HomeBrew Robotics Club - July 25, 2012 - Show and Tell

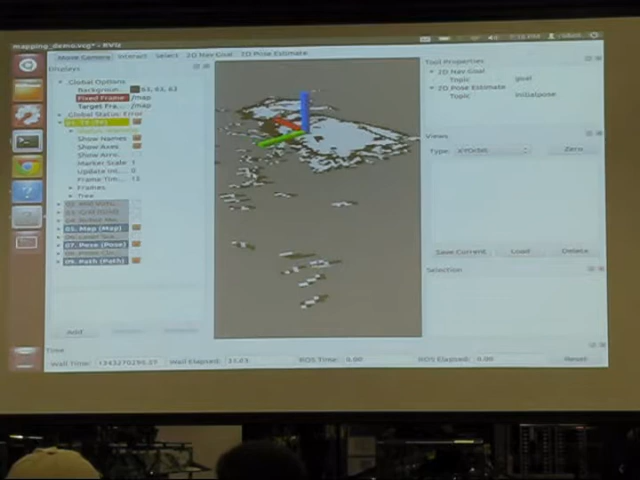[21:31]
You can kind of see walls, you know, off to the side. Um, it's also capturing a lot of your heads and bodies and everything. So it's not going to be quite clear. But, uh, essentially the idea is, you know, you walk through a room like this without a bunch of people in it. That's this dense. And you'll be able to get all the walls populated and everything.